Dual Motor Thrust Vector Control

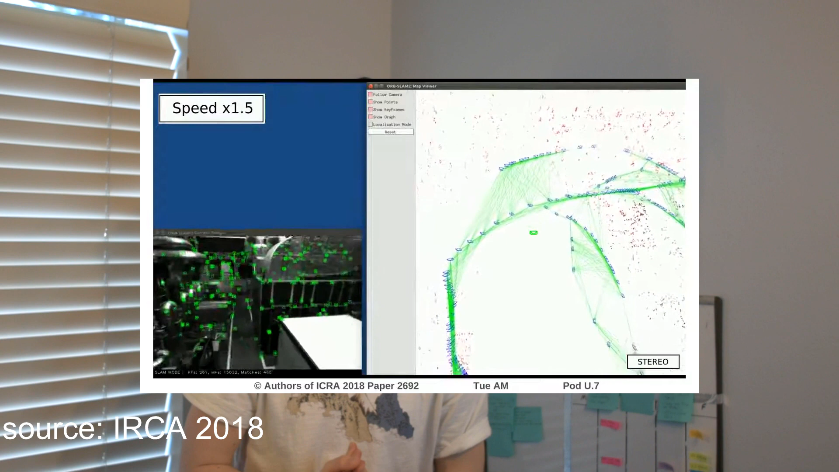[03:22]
This isn't exactly cheap, but what it does do is give us really accurate depth and translation information.